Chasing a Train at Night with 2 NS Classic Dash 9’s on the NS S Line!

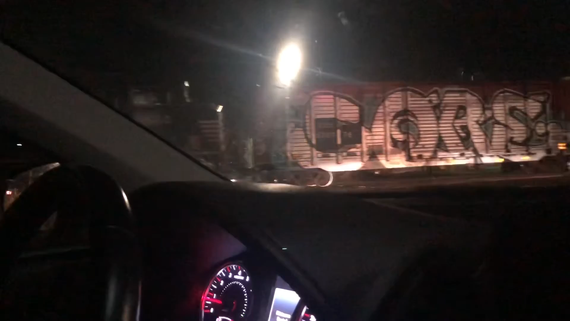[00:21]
There are dash nines on it. I'm a little bit surprised. Hey, it's not buzzing for M69. There it is.